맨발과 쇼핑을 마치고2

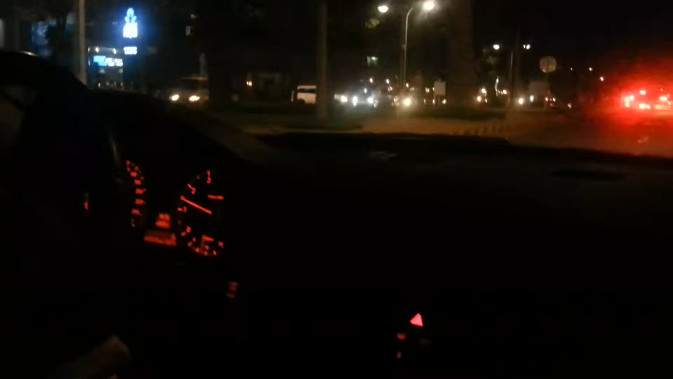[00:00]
이거 많이 막힌데? 이 길이에요. 먼 길이고 일로 해서 그냥 계속 이제 찍지 계속 찍지는 않돼? 이 길이